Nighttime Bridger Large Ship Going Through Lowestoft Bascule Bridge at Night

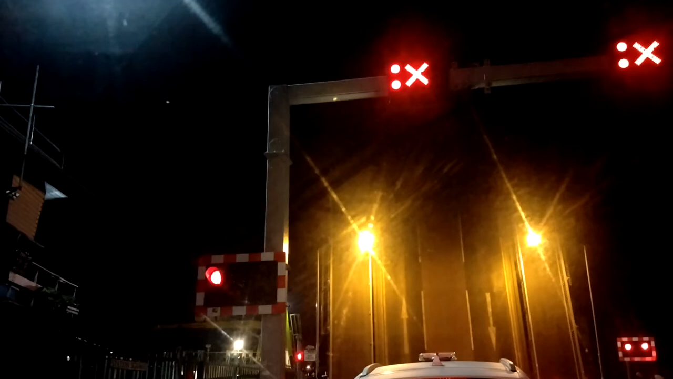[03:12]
saying no you can't go anywhere you can't do anything the town is nowhere to stand still you will remain here you will pay for wanting to go across so we're going to have three and a half minutes going through nuts so now the bridge starts to go down we can all start our engines just like penelope pit stop